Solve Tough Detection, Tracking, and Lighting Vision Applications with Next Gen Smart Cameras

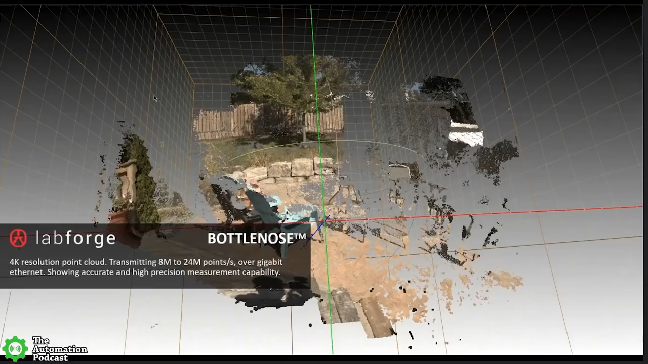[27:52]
Uh, LIDARs are a whole other way to do the same thing, but basically, you know, Tesla's using cameras. They're coming up with a point cloud. The point cloud is good enough to drive. Yeah. So you don't hit something. Yeah. Exactly. So the next example here, again, this is our backyard. This is actually the backyard of our office here.